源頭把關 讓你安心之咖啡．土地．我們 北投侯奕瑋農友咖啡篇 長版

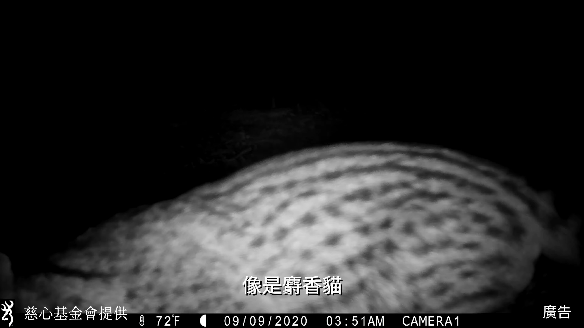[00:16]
我在這裡發現了很多的生物還有保育類動物像是瑟香貓